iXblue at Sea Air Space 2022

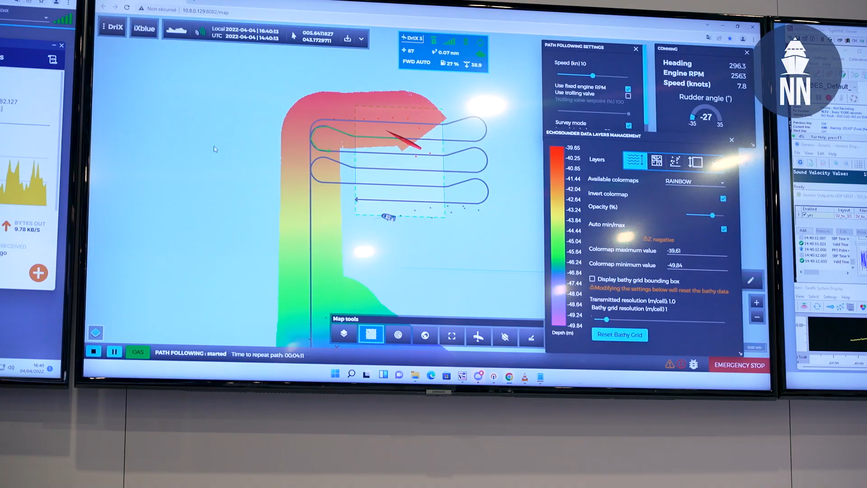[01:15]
and so this week what we're doing is we have a multi-beam echo sounder and we're conducting surveys in the Mediterranean, mapping the bottom of the floor.